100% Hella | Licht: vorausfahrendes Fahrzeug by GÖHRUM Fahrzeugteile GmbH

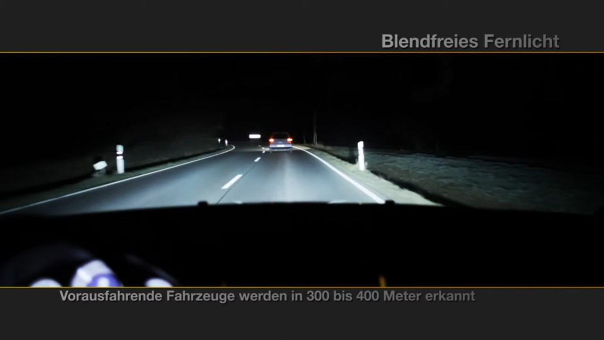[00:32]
Der Fahrer des vorausfahrenden Fahrzeugs wird nicht geblendet. Links und rechts jedoch bleibt alles strahlend hell, sodass die Straße maximal ausgeleuchtet wird.